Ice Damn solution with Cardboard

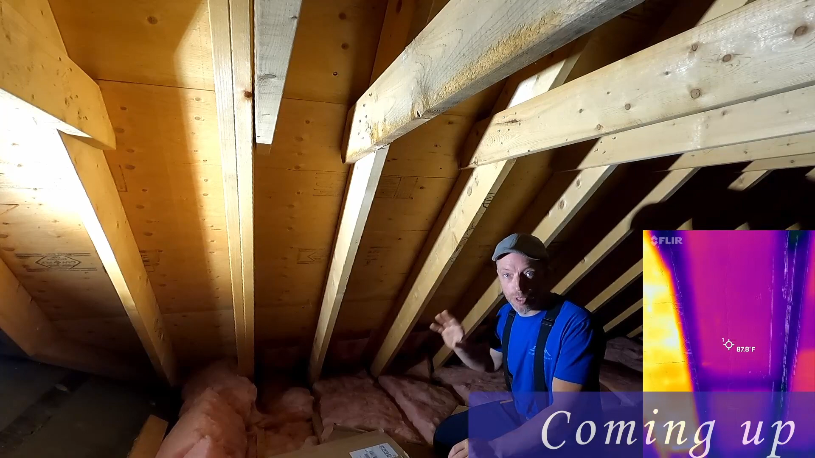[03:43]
this system will be hot enough where we can start getting some temperature draws and really show you the difference between what I'm trying to do here. But, now for the science side.
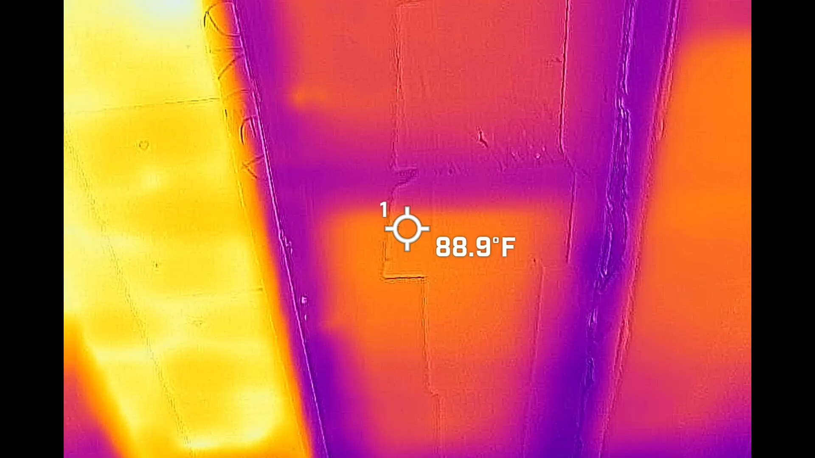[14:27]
On screen: spot 88.9°F
Now that's where we have the cardboard baffles. You can see where there's an overlap.
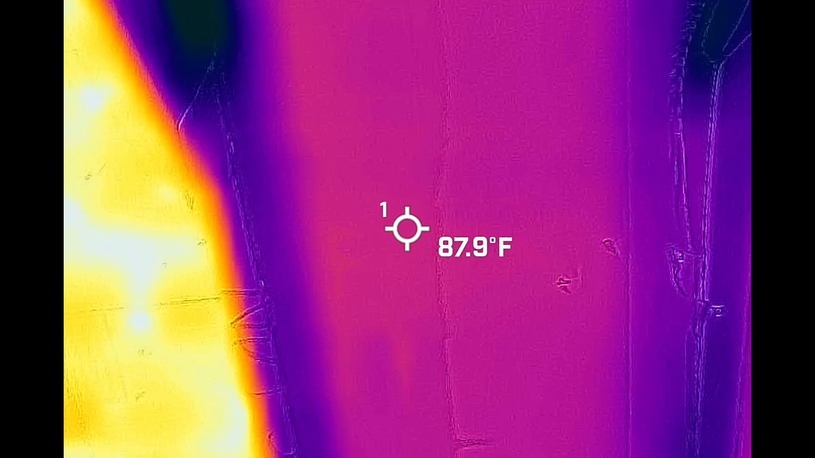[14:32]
On screen: spot 87.9°F
And it just continually gets a little bit warmer as you get towards the top. Now at the top there, I don't have the baffle installed. And it jumps right up to 102 degrees.
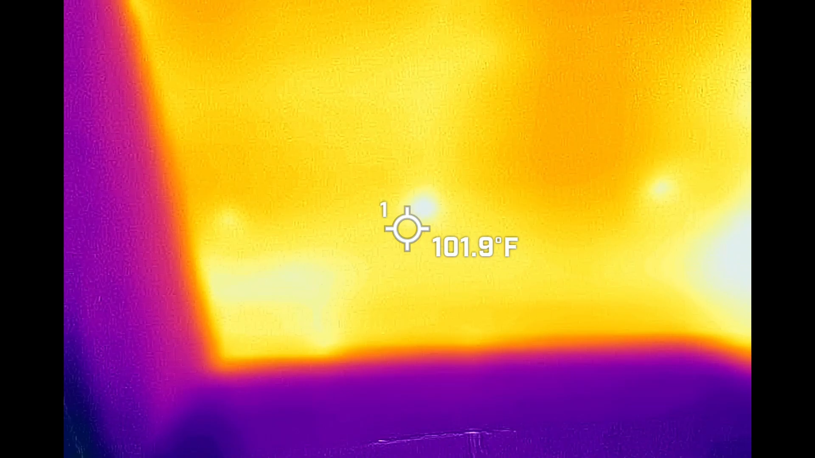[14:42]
On screen: spot 101.9°F
You have what, 16 degrees spread there? That's amazing.
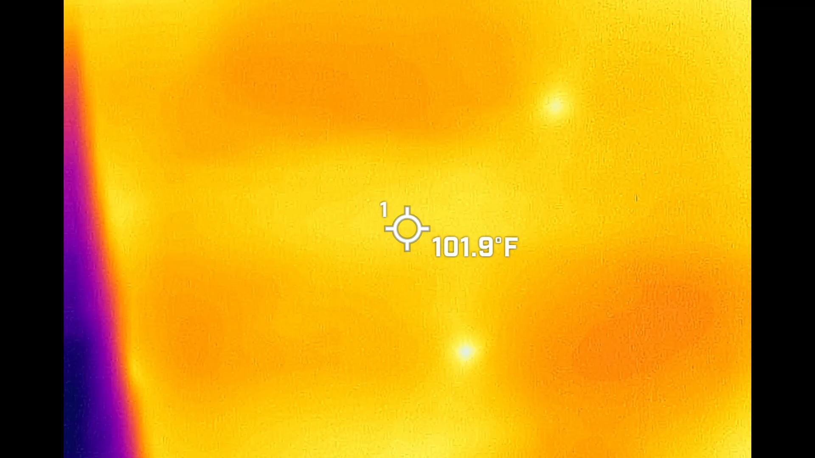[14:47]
On screen: spot 101.9°F
And it's just with cardboard. Just with cardboard.